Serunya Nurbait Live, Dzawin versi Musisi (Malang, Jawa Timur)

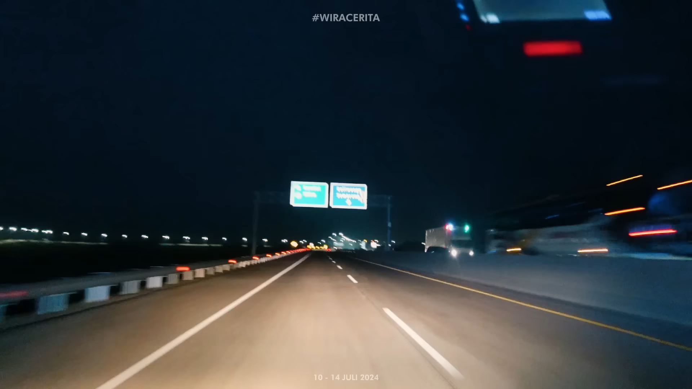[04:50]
Lalu melaju di jalanan dengan kecepatan yang cukup tinggi tapi masih dalam batas wajar.